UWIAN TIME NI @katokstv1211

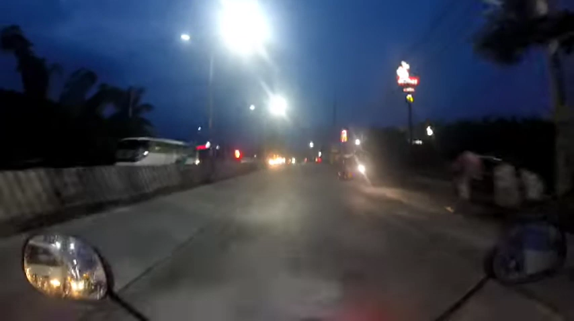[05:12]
So ayan mga trolo, malinis na. Ang sarap ng dumaan mga tol.